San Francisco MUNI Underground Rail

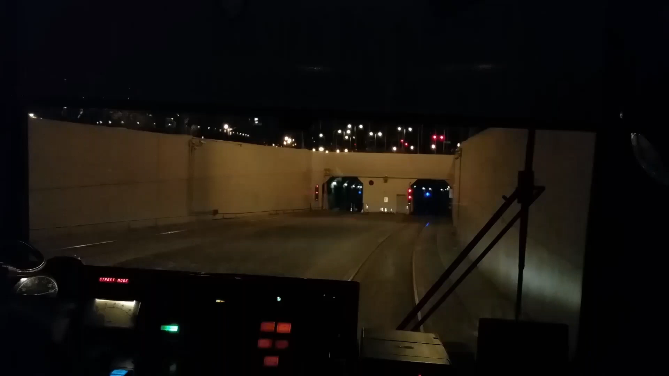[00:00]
I can see it just now. Yeah, there we go. That's got a good view. So for the case, changing over from manual to computer.
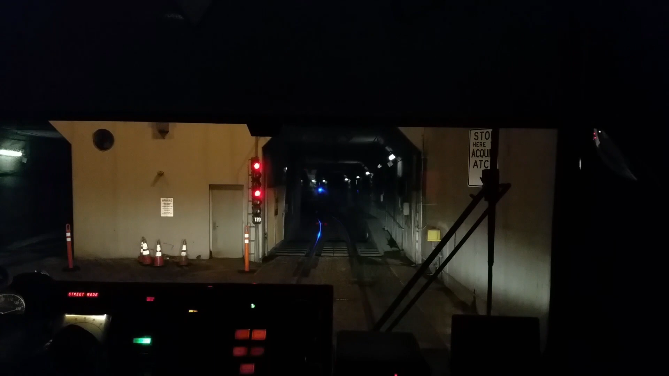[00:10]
That's when you can see the light switch. Now he's going to go under. Now the computer's driving the train.